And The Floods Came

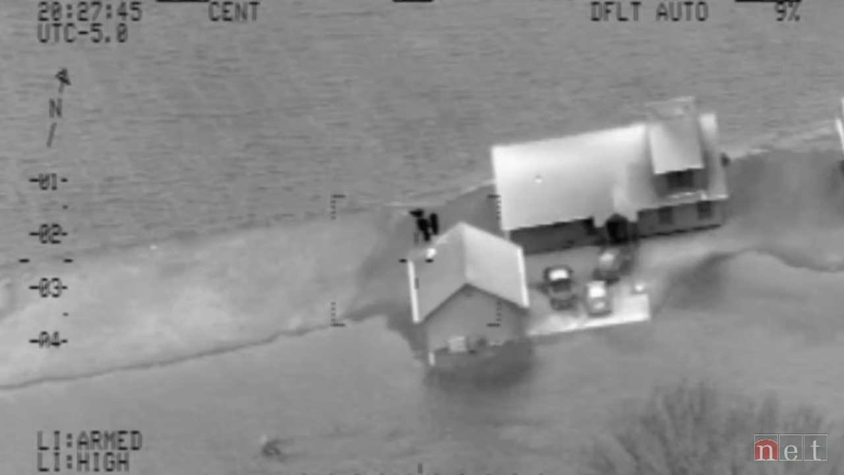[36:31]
For people trapped in homes on remote county roads, real fear crept in overnight.
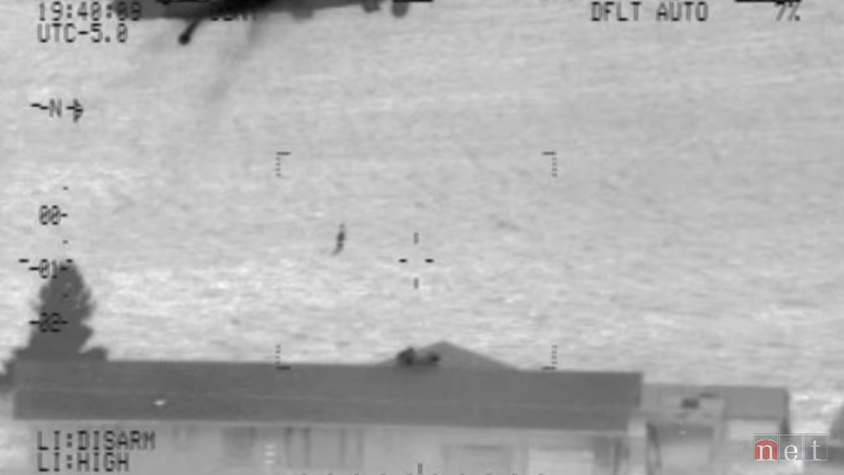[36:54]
They assume no one's coming to rescue them because it's 11 o'clock at night, it's dark and it's really windy.
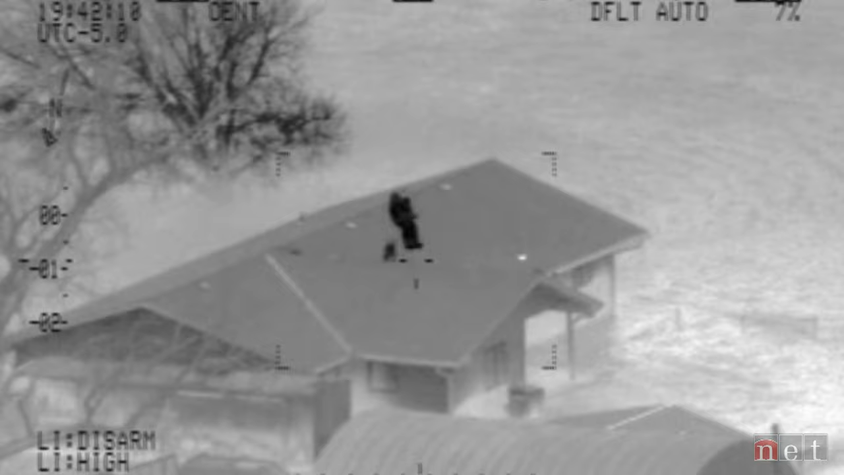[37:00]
And they're looking and we put a spotlight on the house. And they go, is a helicopter flying right now?